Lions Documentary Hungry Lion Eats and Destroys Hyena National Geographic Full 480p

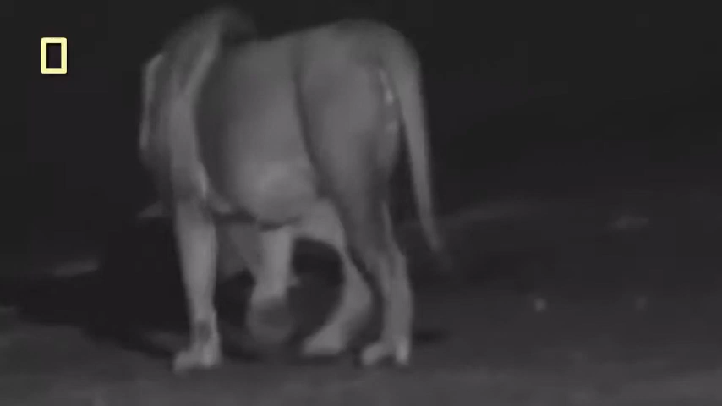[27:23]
And their respect for you diminishes to a very thin line.
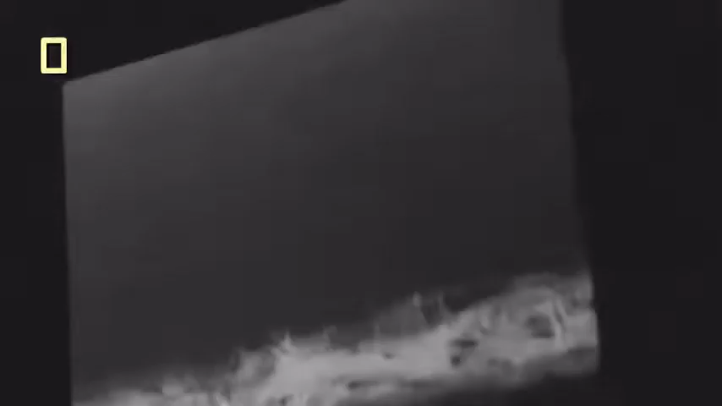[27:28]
When the lions disappear from the monitor, Phil scans the landscape, worried the cats might be stalking them from behind.
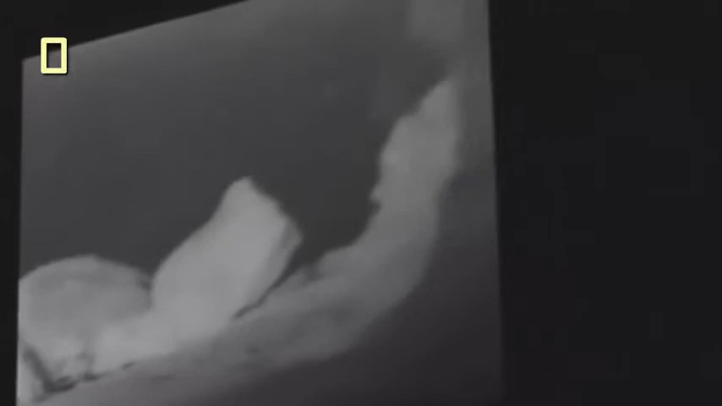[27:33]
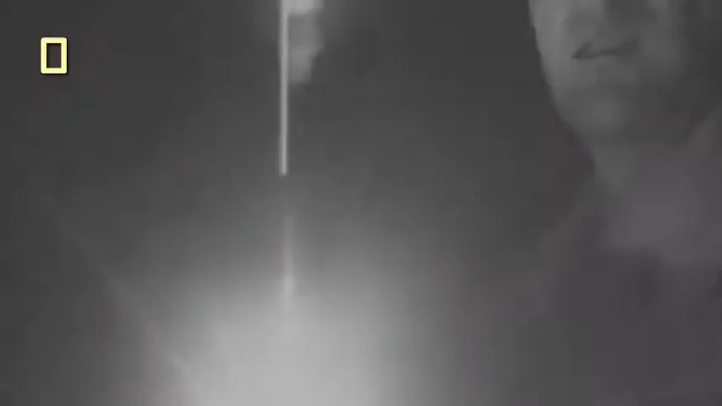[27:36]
He resorts to a searchlight.
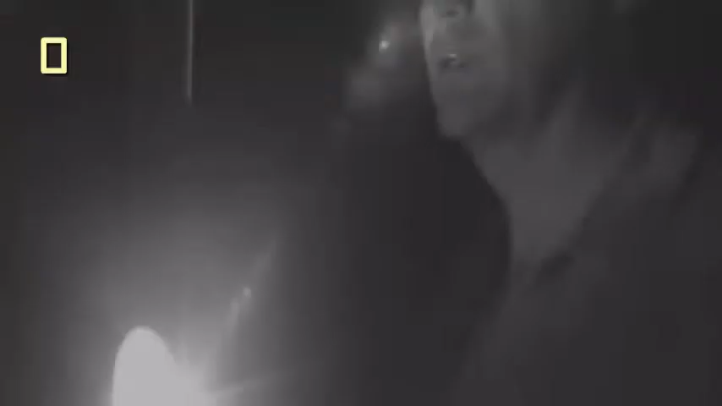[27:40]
To his relief, he sees the lions heading off into the night.
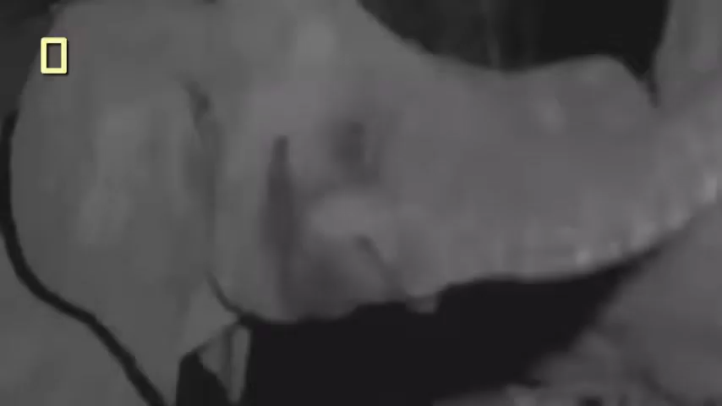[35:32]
They seem both attracted and repelled by something.
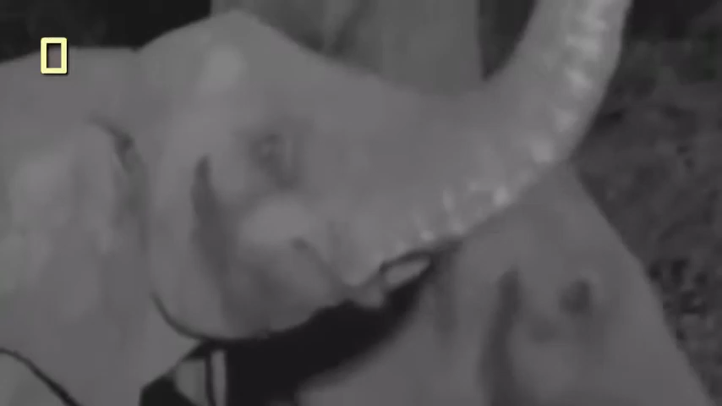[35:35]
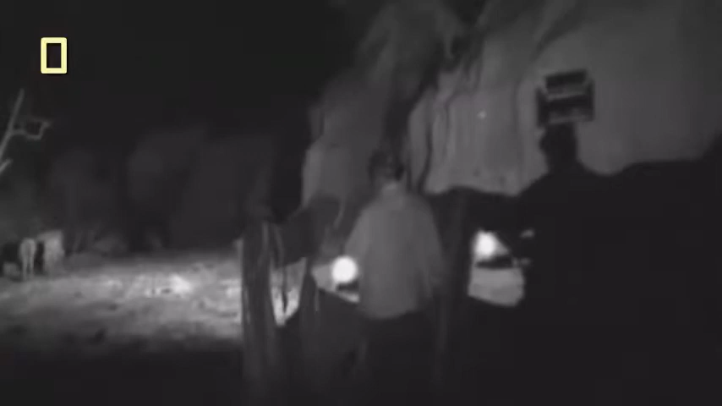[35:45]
After searching through their monitors, the Richardsons discover the cause. It's the baby elephant, now dead.
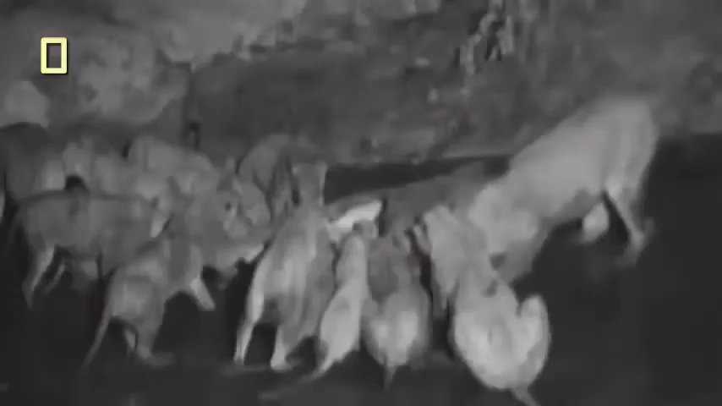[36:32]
Before long, the lion pride has descended on the remains of the baby elephant.
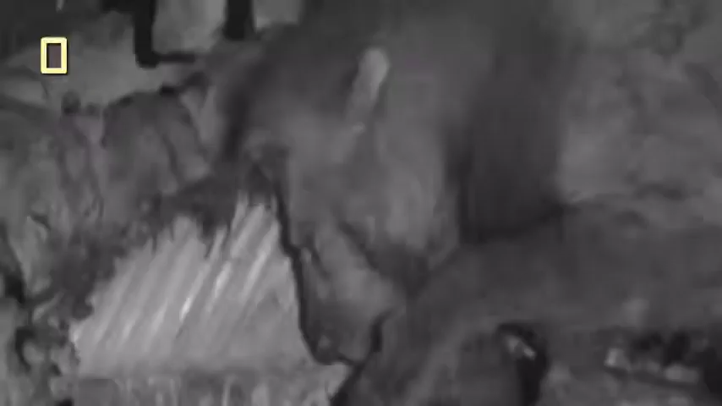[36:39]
The size of the carcass brings together the
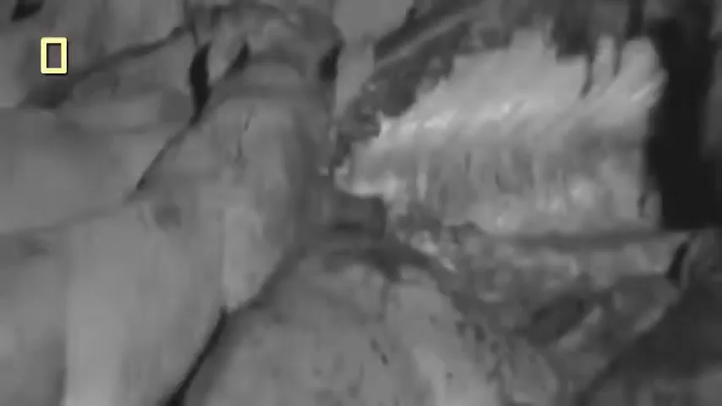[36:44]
entire pride for the first time since the arrival of the new males.
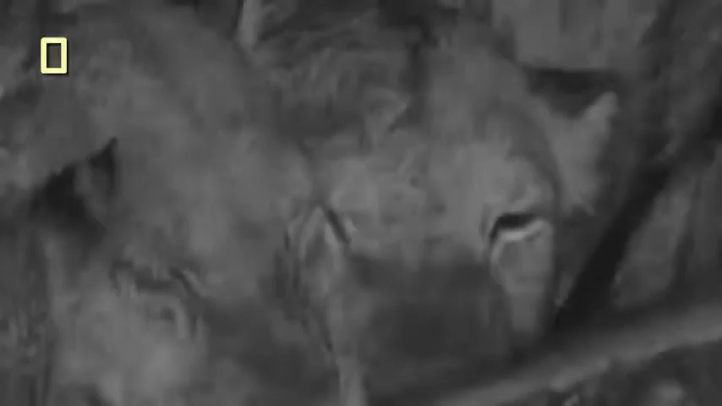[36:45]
The meal becomes a snarling, snappish affair.